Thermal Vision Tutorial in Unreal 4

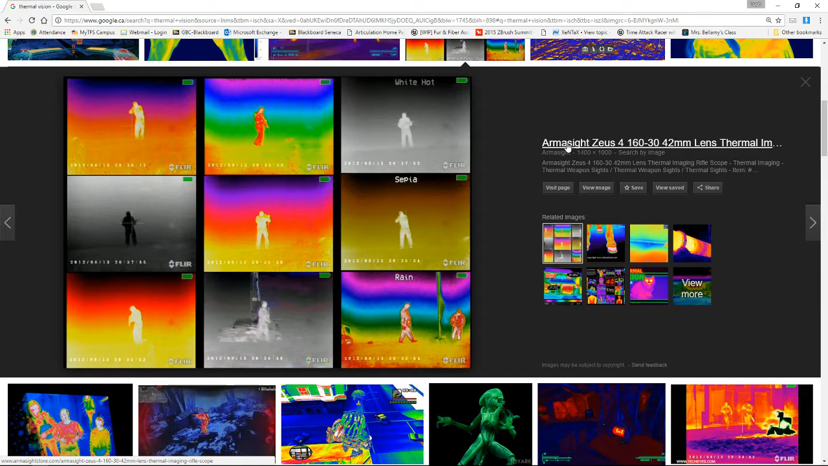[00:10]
hi folks in this tutorial we're going to be taking a look at creating thermal vision this is a very popular type of rendering that you'll see in games all over the place everything from Fallout to Grand Theft Auto has this kind of effect in it I've just got a Google window open here
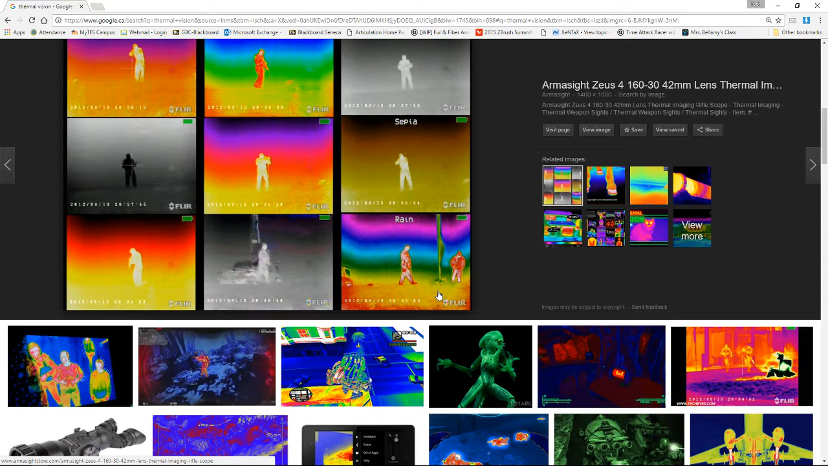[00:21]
a image search and I've just searched up for thermal vision and
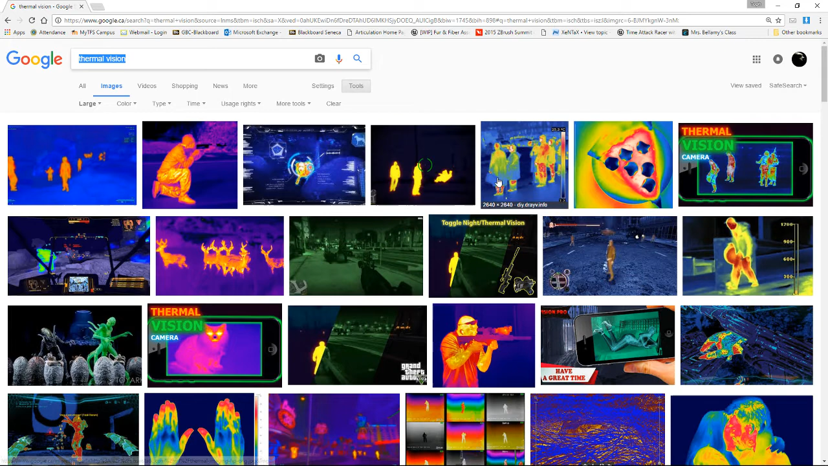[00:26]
just kind of taking a look at the effects that you see this we're going to be trying to reproduce in Unreal 4 now not all of these obviously are legitimate thermal vision as viewed through a scope a lot of these are actually you know
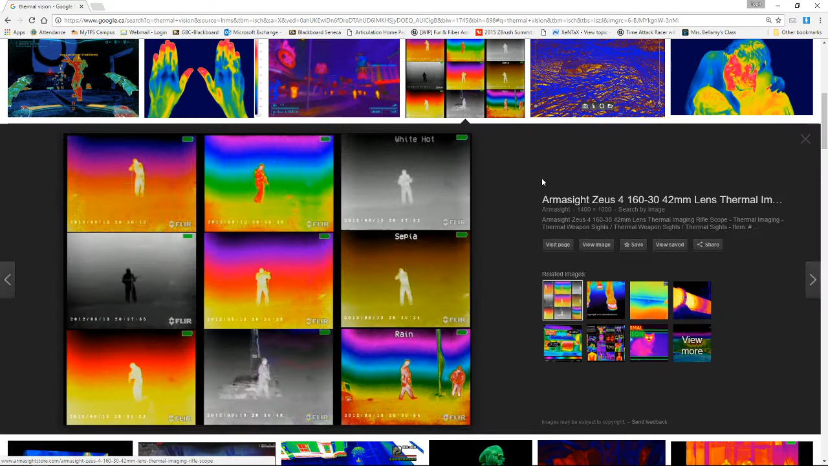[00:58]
is actually for a scope for a firearm and this one is legitimate thermal vision these are different modes that you'll get when viewing things through thermal vision you'll get different kind of effects here depending on the the color scheme that you use and they use these things for different reasons
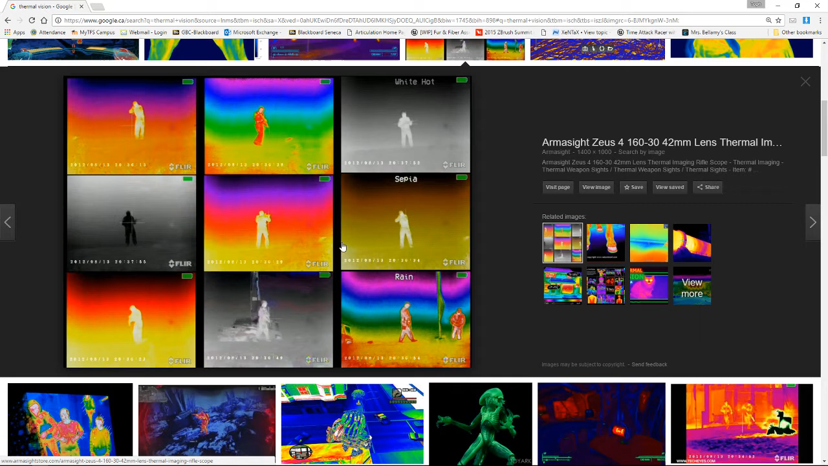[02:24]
to do is we're going to be using a image map to map out this gradient and then we'll just tell the engine how to apply that gradient to what's being rendered this means that by simply changing the gradient we change how the render looks i've gone and grabbed a bunch of images already these are ones that i kind of like the look of and i i also tried to grab some that were uh different from one another
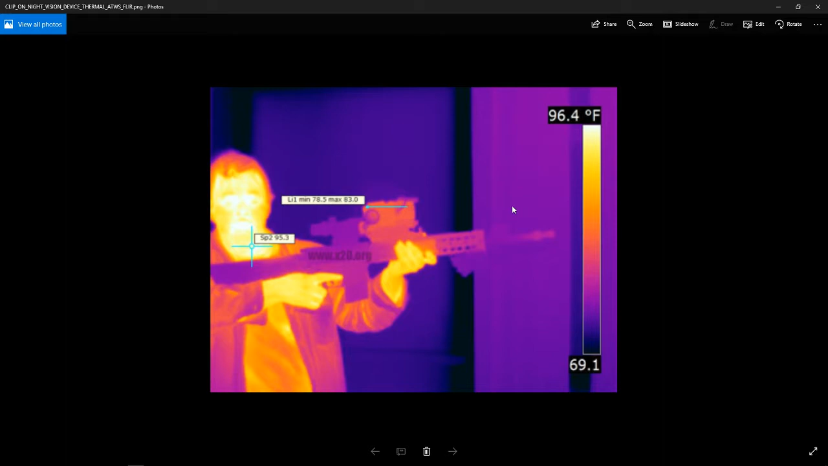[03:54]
On screen: scale top 96.4°F
and then the opposing side of the spectrum the blues and the violets here uh indicating where things are at their coolest uh this one too is pretty cool uh now the other thing that i've grabbed here the the reason i've grabbed these images uh each and every one of them uh
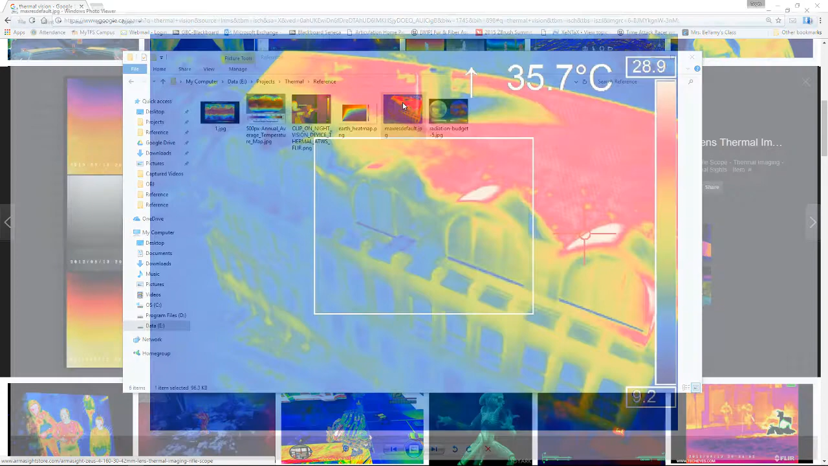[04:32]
um i did want to grab these so that i could um you know get something that is going to appear as realistic as possible um this one here you can see the the blues have no violet in them and instead after red here we get into kind of pinks and whites as well um this looks a little bit more uh akin to what you would
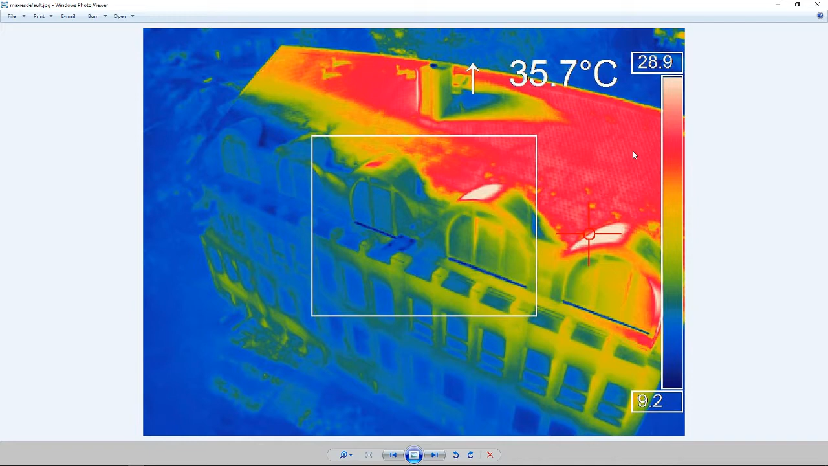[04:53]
get with metal heating up right where you get white hot and red hot and then yellows and greens and blues as it
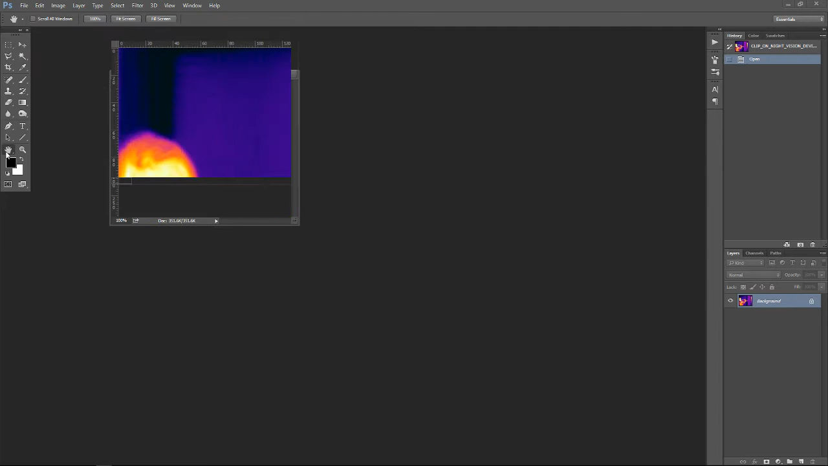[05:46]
this is the uh complementary colors here um there are some you can see some temperatures here we're going to for the
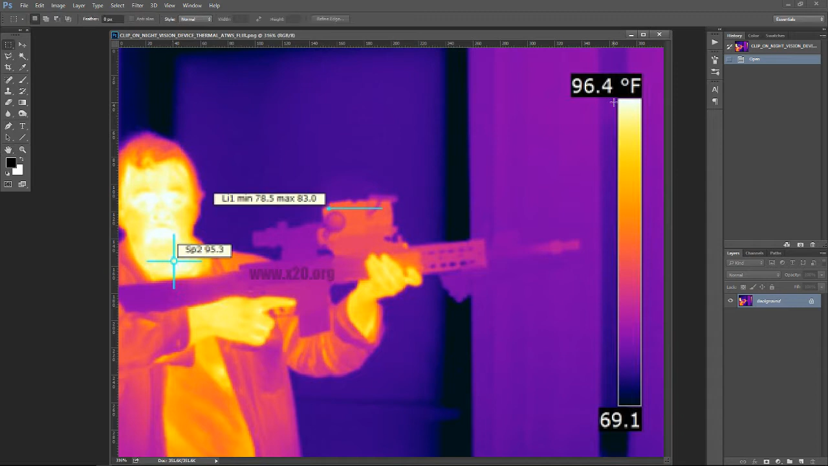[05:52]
On screen: scale top 96.4°F
most part ignore that now i'm going to use my selection marquee and i'm just going to grab the gradient itself uh now once i've gone and selected this i do want to make sure that unlike what's happened here i'm not actually